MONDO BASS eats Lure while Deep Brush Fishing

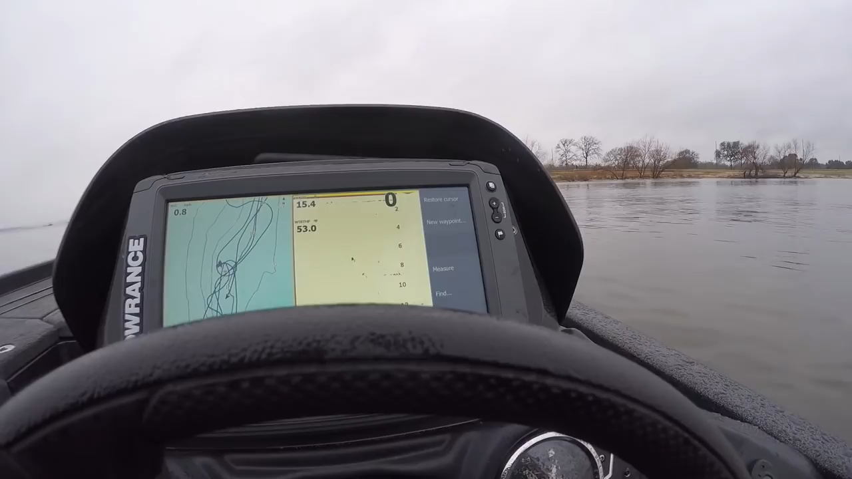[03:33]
there's a good bass just got him on a brush pile
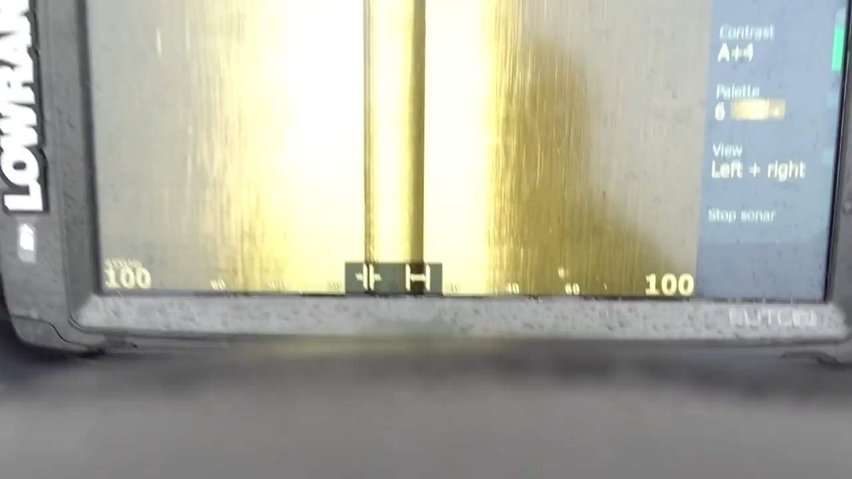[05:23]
is my first time really putting
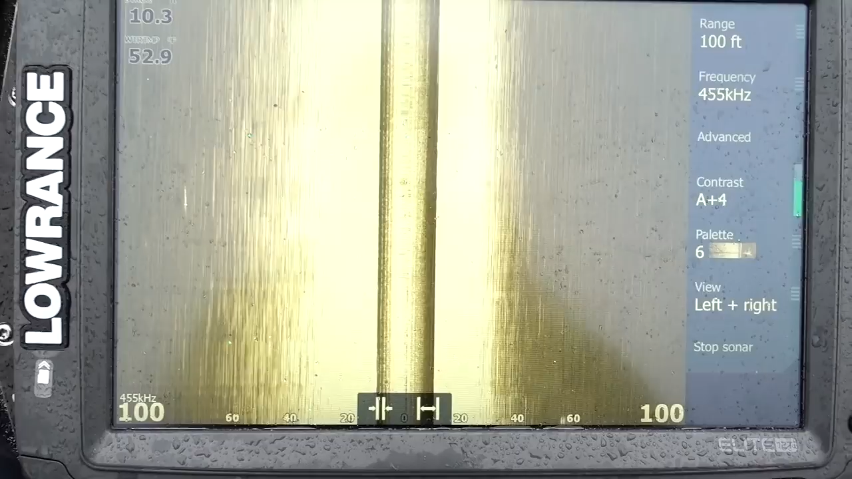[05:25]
it to use just trying to find brush piles and things like that
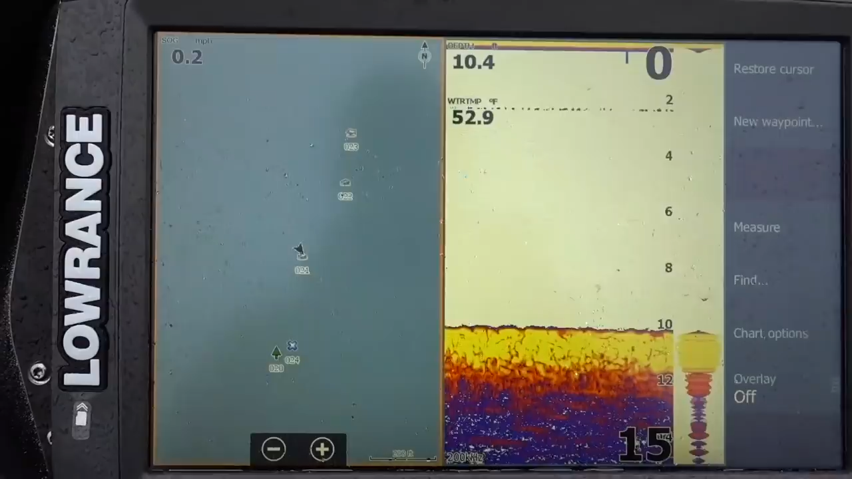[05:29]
On screen: water 52.9°F
you can just see on my map
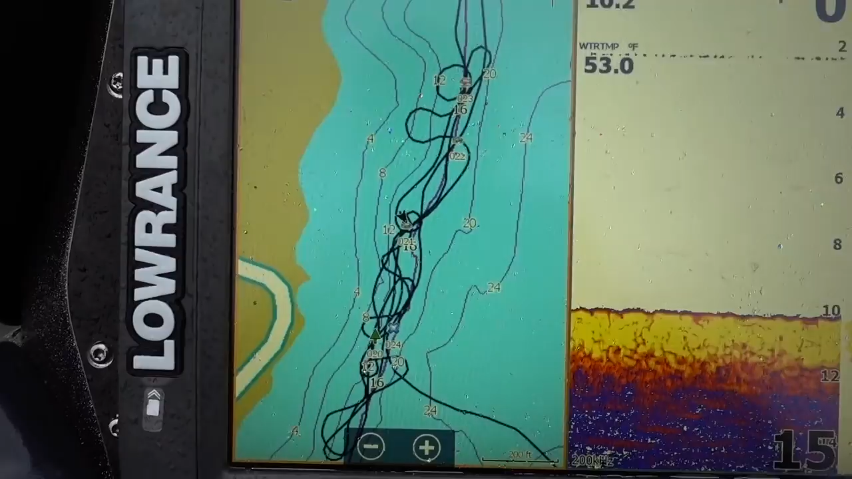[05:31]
here i went up and down up and down this is part of the main lake everywhere i went that i saw just a little bit of something i marked i
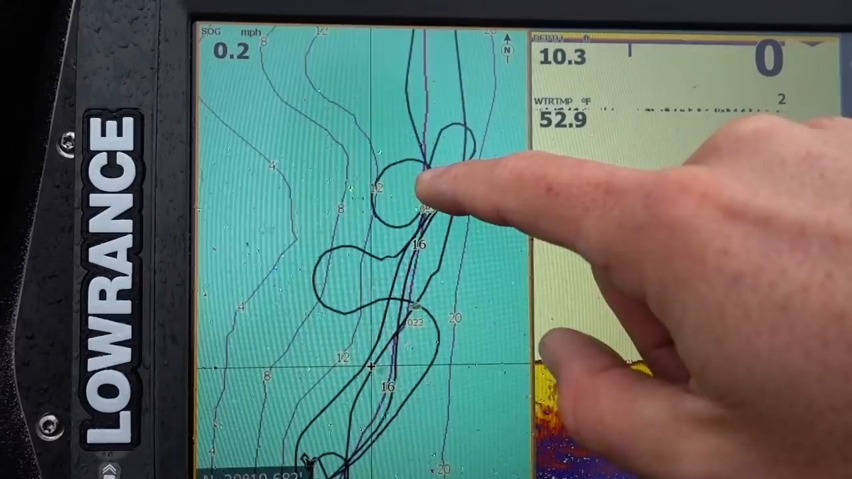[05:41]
On screen: water 52.9°F, speed 0.2 mph
marked a fish or a brush but there's different icons here just going back and forth between
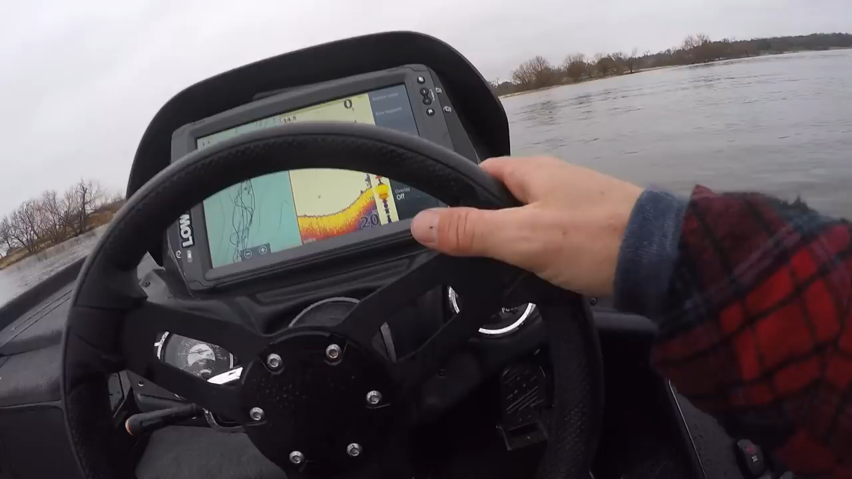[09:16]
okay there it is right there so i'm gonna go new waypoint and
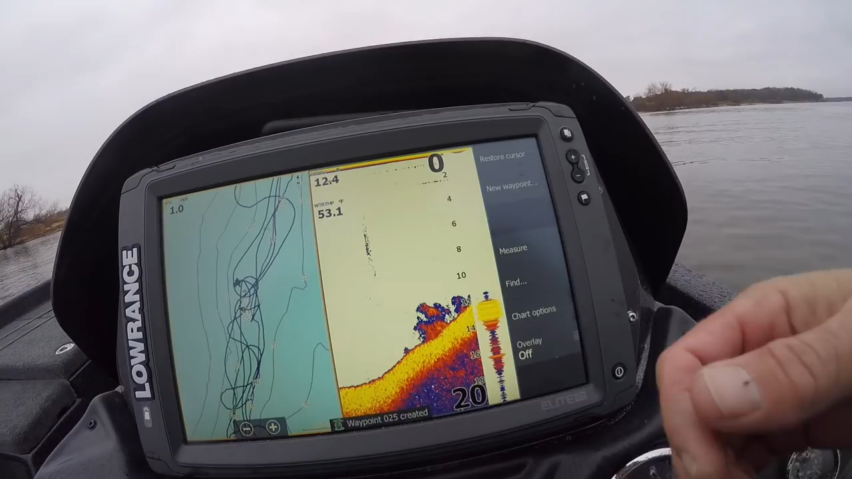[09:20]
you can see some of the brush i know this is kind of hard to tell so
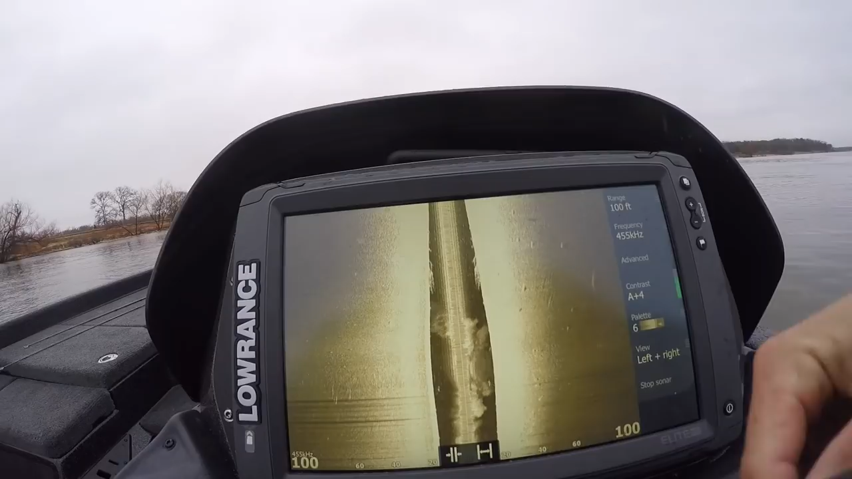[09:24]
on here you can see the brush this is a brush pile and you can see some fish kind of around it i think i could zoom in with this sucker which is kind of cool
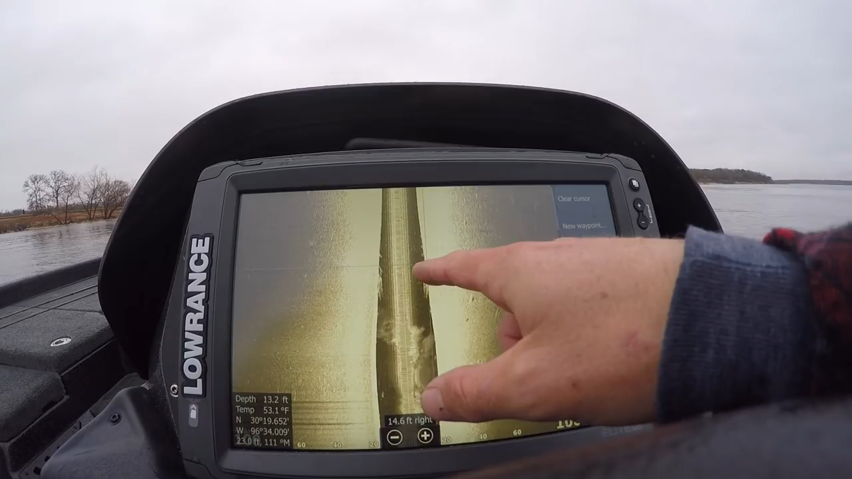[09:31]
On screen: depth 13.2 ft, water 53.1°F
yeah so there's the brush right there and there's a couple of fish just kind of in and around it
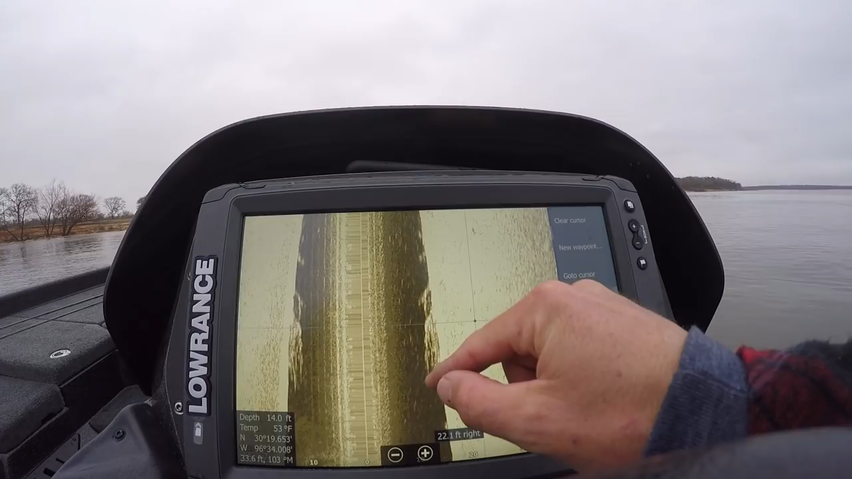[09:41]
On screen: depth 14.0 ft, water 53°F
but there was a mondo there fo sho
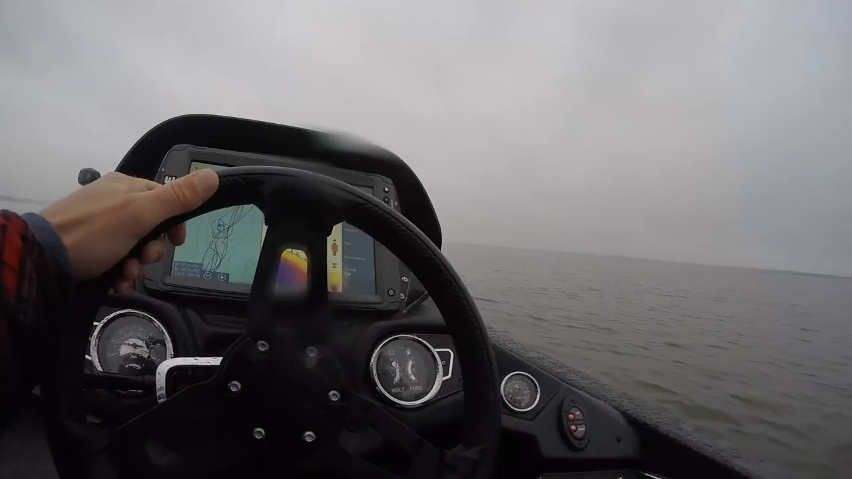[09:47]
all right here's another example i've got a little brush
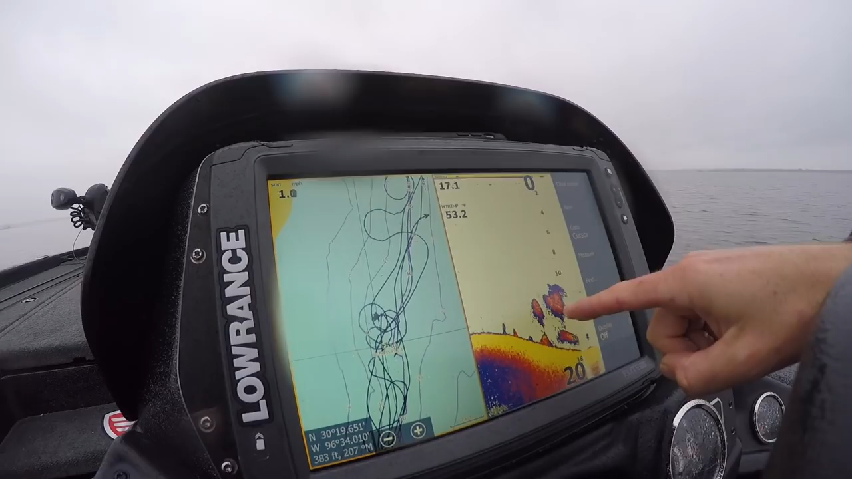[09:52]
i've got some bait fish and stuff i just went over one another one of my marks uh it looks like
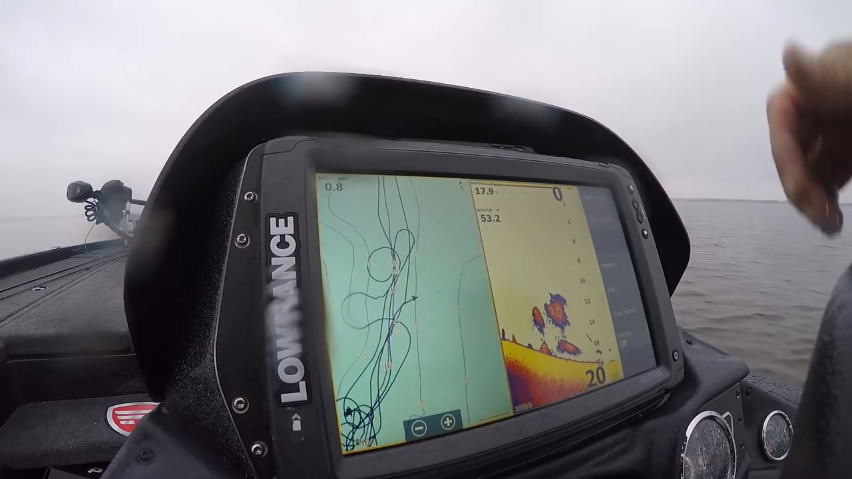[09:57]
there's a couple of fish there so i'm gonna turn back around i just threw my buoy out through the old crankbait out there i think i discovered what might have been going on it's not a bad sign though